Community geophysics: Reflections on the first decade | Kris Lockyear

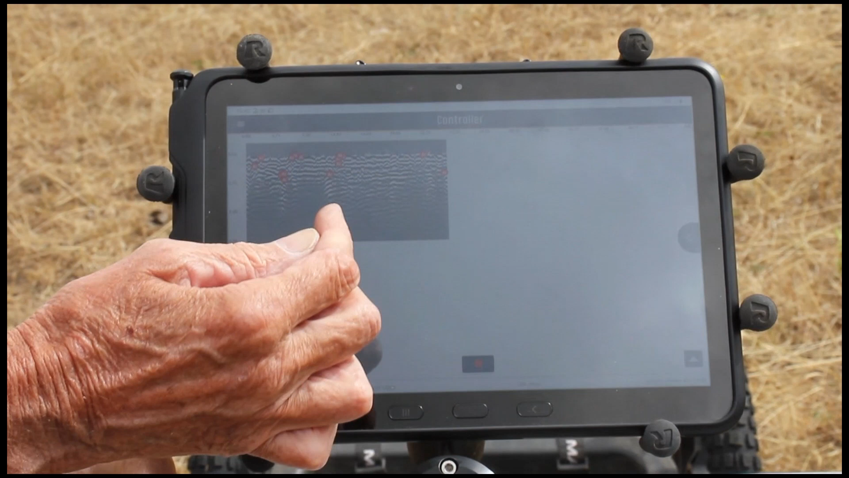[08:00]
These are showing the echoes from the buried material, but it takes a lot of processing to really sort out what's happening underground.